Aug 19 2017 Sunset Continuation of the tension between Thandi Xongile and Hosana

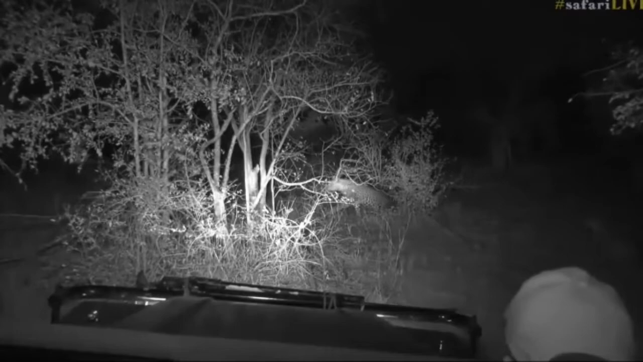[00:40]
This is just ridiculous. I don't know what else to say about all of this. I certainly have no idea. There goes Susi. Hosanna has now realized, hang on, there's another male here.
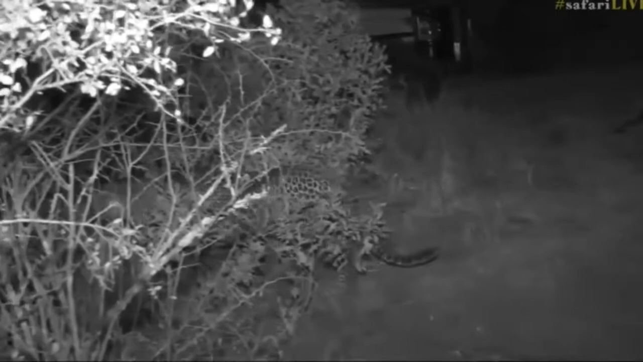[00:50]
Tess, you say this is crazy. Hosanna certainly didn't like the presence of another male. He's slinking off now behind me. And Shongile is still standing on her ground.
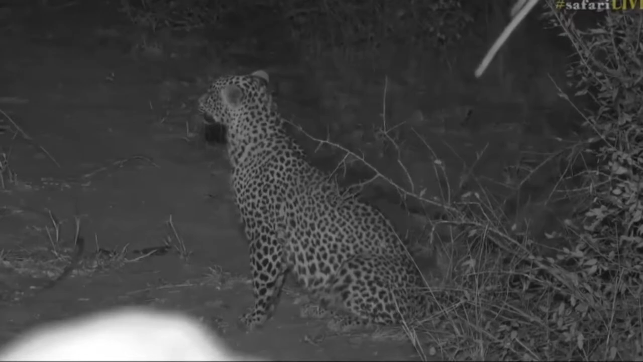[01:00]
She's still sitting. She's still looking. Well done, Shongile. You've seriously, seriously made me impressed today. There was ever a doubt if this little female has the fight to survive and to be a dominant female. Well, there you go. We've just been shown. She's just stood up to every leopard that has come her way. Even Tumba. She started to growl at him. She's made herself very big today. So, well done, girl. You certainly, like I say, have impressed me. I don't know where Hosanna's gone.
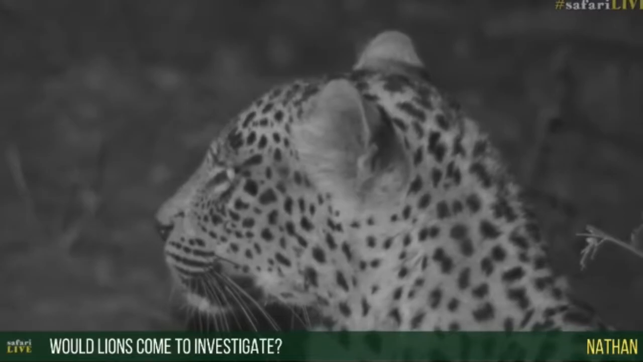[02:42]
Most certainly, if lions heard this noise, they would be in here in a flash to see what's going on and that would not be good news. The nice, the lucky thing, should we say, is that there's not a lion anywhere in the vicinity that we know of. So there is, the Gorma pride has not come back from Manuleti. The Birmingham males, as far as I know, two are down in the south with the sticks. Another one crossed from Twindam, so there's another leopard there. Seab, can you see it just over the top?
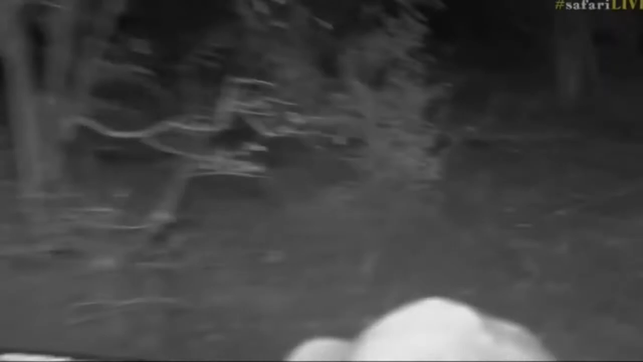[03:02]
It's just got its ears out, sticking up just through that gap there. So that section there is where it is, just underneath that tree. So unfortunately, there's a tree in the way for Seab.
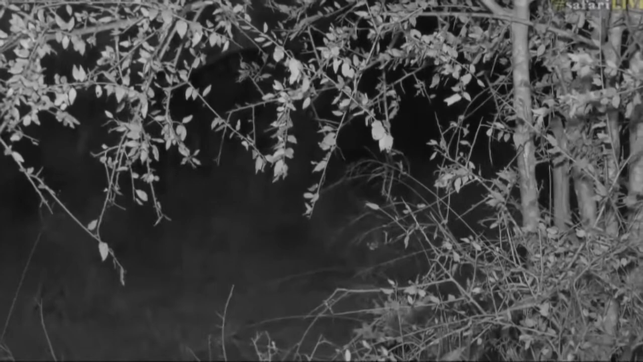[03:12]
But we're a little bit up, would be Seab. I think you're going to battle, unfortunately, with... But there's another leopard that's over there as well.
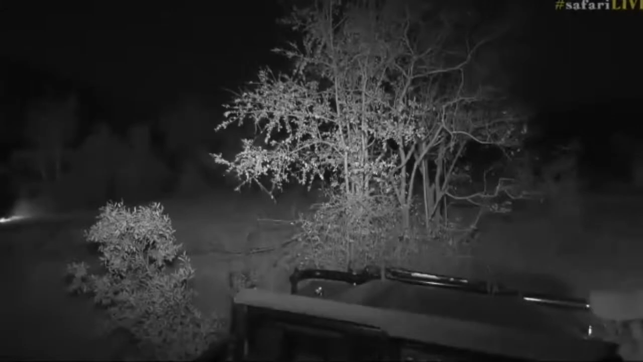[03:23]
And Hosanna slinking away behind us, back towards Galigo and towards the staff camp. Shungile, it's now your time is to move.
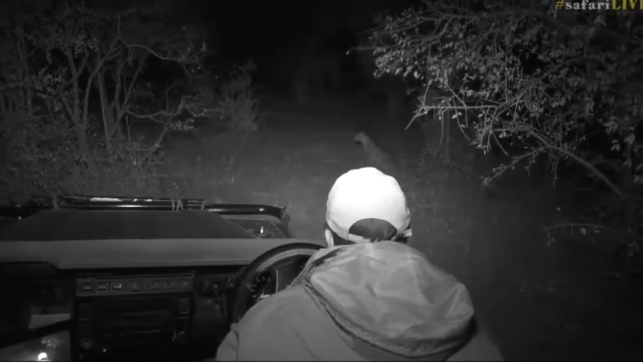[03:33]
Go. Shungile, you've done your job. It's time for you to start getting out of here. Look, she's chuffing now.
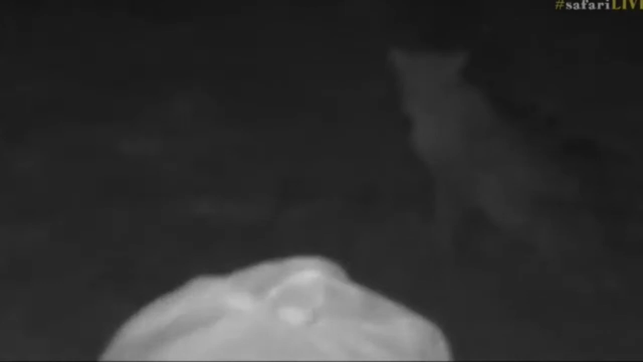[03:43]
She's trying to, I think, call towards Hosanna to say, where are you going? Look at those ears are working heavily. Okay, Shungile, now it's time. I think she's nervous to turn her back on what's going on because she doesn't want to get caught unawares again. I don't see any other leopards moving. There's a leopard there, but it's just watching what's going on.
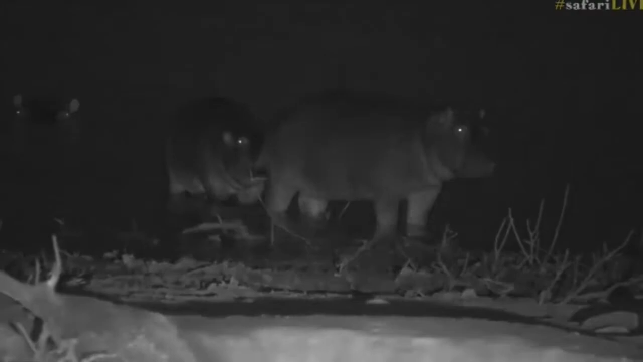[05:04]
We have got elephants, but I have to show you two of our little hippo calves are just standing out of the water and they are so cute. The one at the back looks like it's biting its friend's tail and they are staring at the herd of elephants that have just come down towards us. We're still in infrared. That's why you're seeing black and white at the moment. Isn't that absolutely amazing?
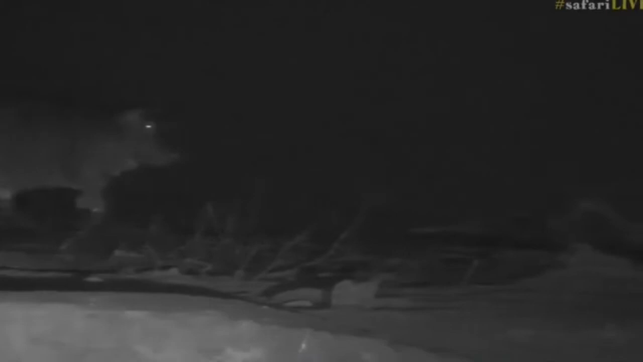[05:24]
Now, they've still got a while to go before they reach, of course,
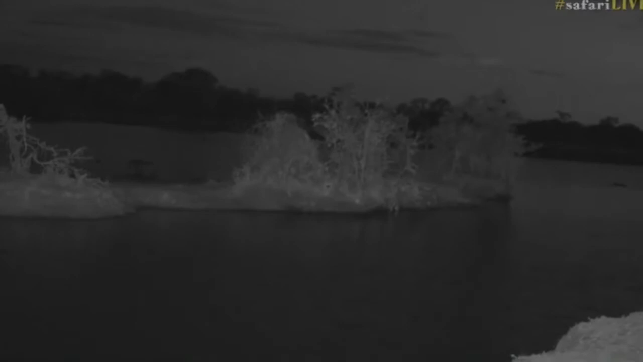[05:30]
the area where they will come and graze, but then the elephants are just on the other side of the island, right in front of my car, in fact, right in front of Wendy. How amazing is that?
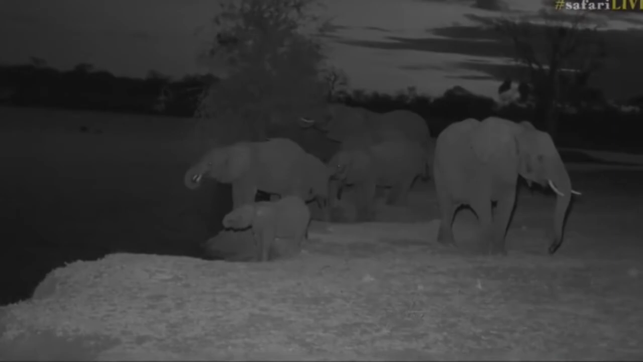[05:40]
We're so focused on watching those little hippos and the next minute I heard shuffling of feet and I thought, my goodness, somebody's coming down very quickly and it's my favorite animal in the whole wide world. Hello, girl.
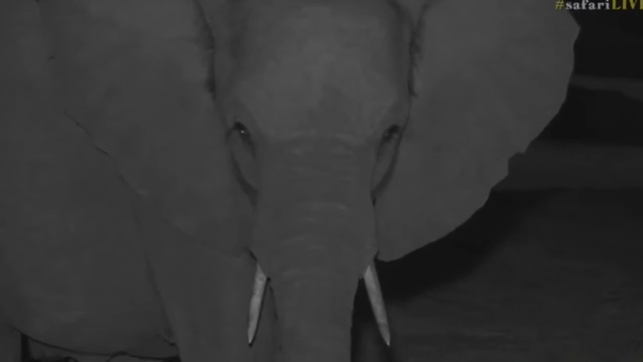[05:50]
Yes, I know it's dark and you're probably thinking, why are you watching us drink water? I wonder if it's the herd that we saw their tracks.